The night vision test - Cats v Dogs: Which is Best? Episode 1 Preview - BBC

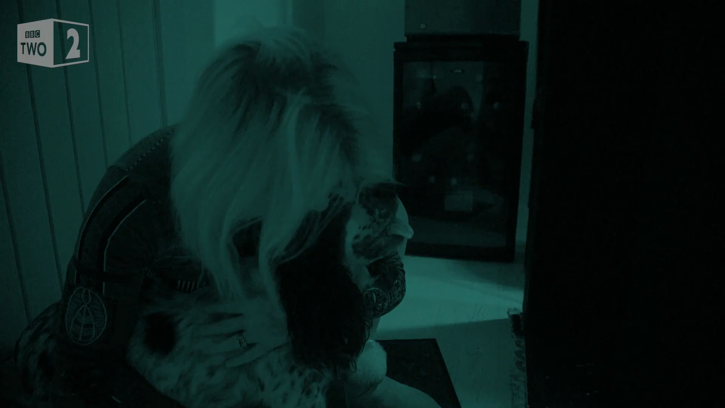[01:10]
Owner Dale's at the starting line with Fen.
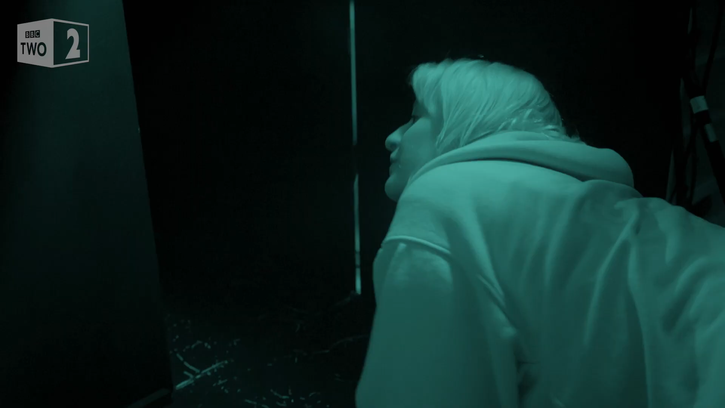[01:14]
Fen! Her daughter Mimi's in charge of summoning Fen to the finish line.
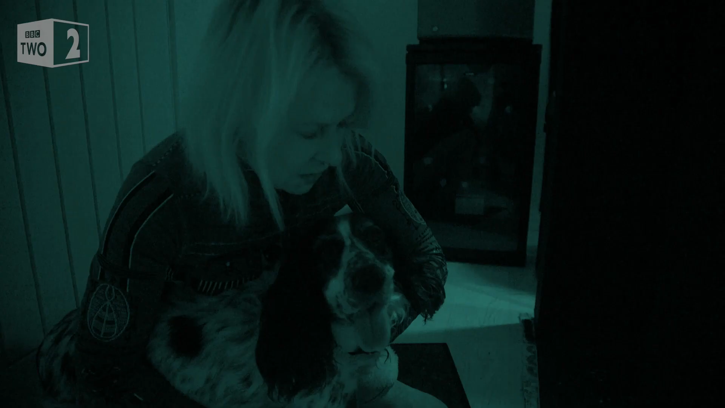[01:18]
Go on Fen in the maze. In the maze.
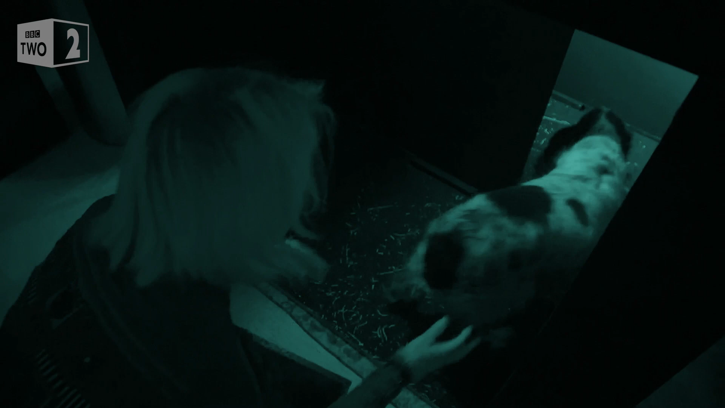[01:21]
Go on. It really is pitch black in here but we're using night vision cameras.
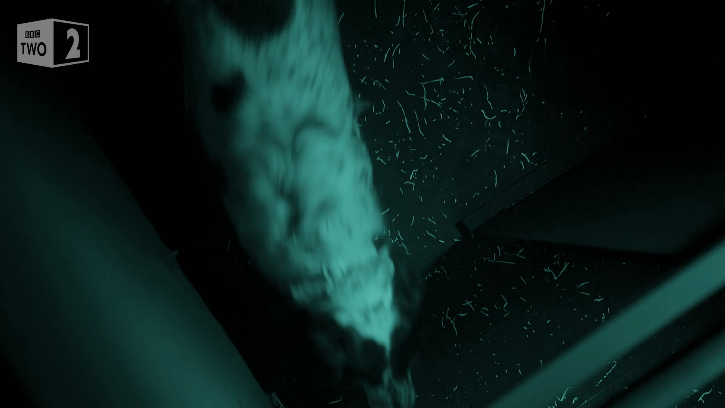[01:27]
That turn. Oh oh oh confusing. She's confused.
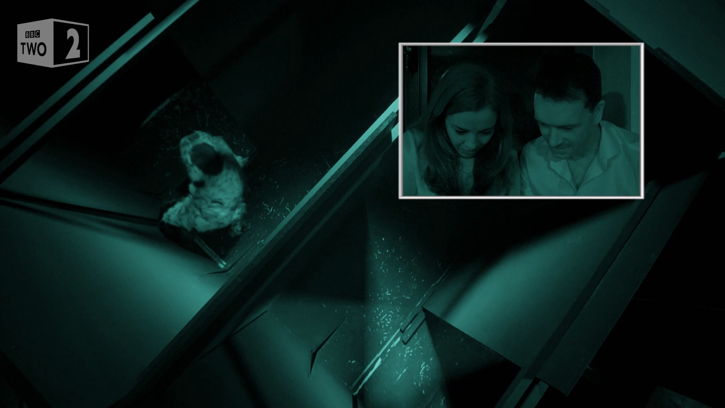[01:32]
Come on Fen come on. Now she's seen. Yeah. Look look look look. Oh she's turning around. She's confused. She's not. She's not but also she's going back to where she knows. Come on Fen. Come on. Fen is at an advantage here. A dog's night vision is five times better than ours.
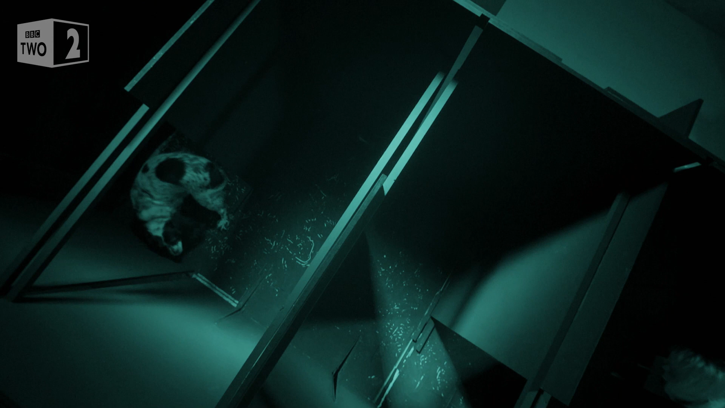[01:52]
But I'm not sure if Fen realises that. Yeah well I think that shows that she's not comfortable right.
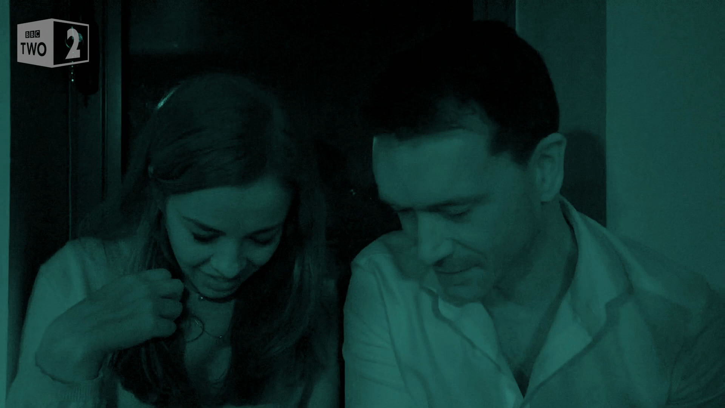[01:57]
See any of the visual cues. I really wanted to do it though. There you go. Oh there we go.
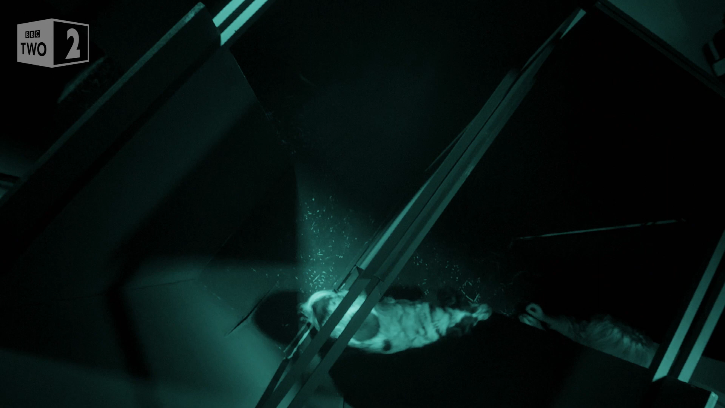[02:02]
Come on. So there's now 43 seconds to beat.
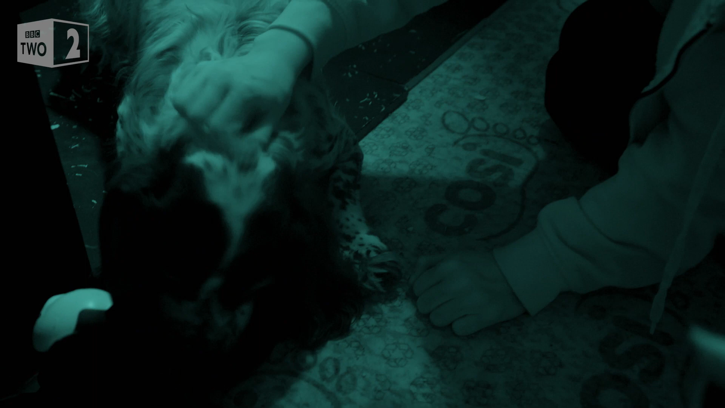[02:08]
Well done. Let's bring in the cat. How will Oedipus get on?
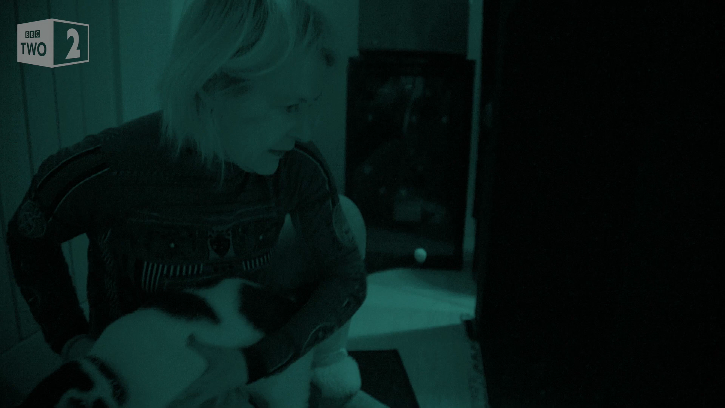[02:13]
Okay so there. There he goes. There he is.
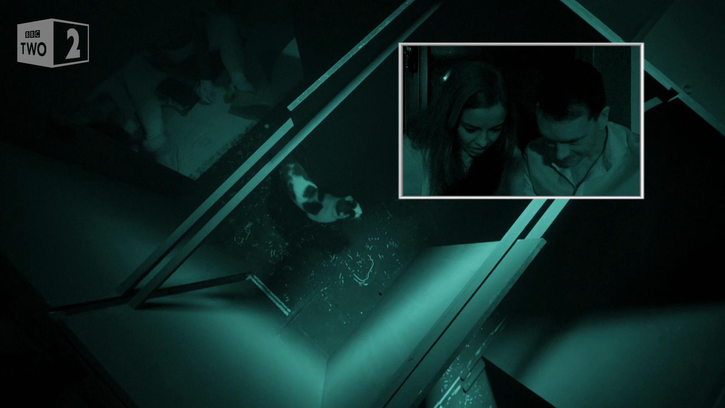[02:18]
Smooth as. Smooth as. Smooth as.
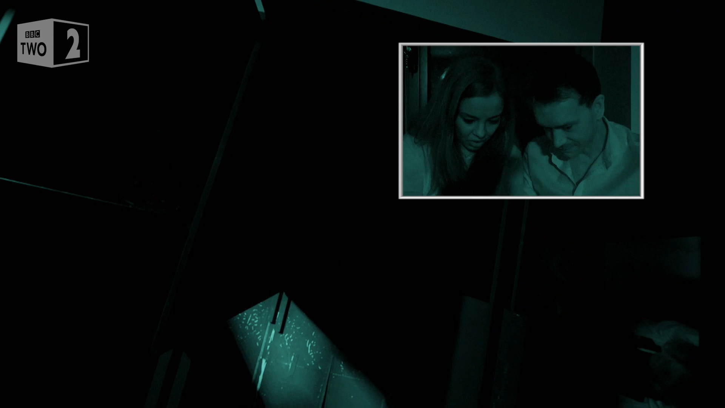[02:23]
Smooth. No hesitation.
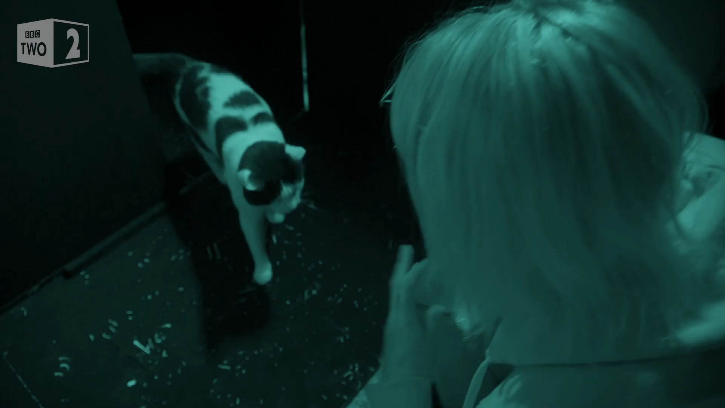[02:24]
No hesitation. As if it was broad daylight.